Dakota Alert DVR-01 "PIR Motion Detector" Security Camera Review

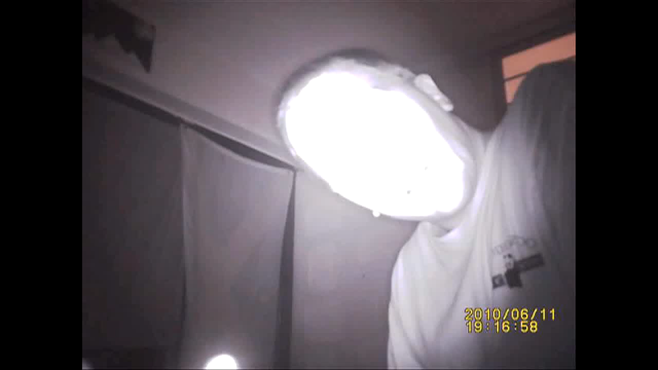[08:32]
you'll notice if you're actually in front of this unit is that all of the leds the eight leds on the front are going up in red and i'll show that to you in just a moment so just give you an
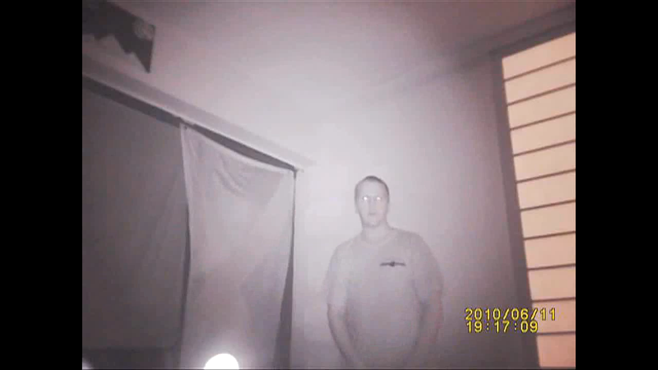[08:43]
idea what kind of distance you're looking to work with there now